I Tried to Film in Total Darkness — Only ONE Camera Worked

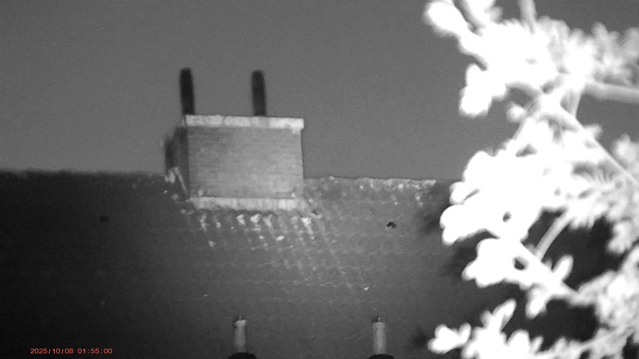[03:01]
What shocked me most how practical this device is. It's not just a night vision viewer. It's a real recording camera.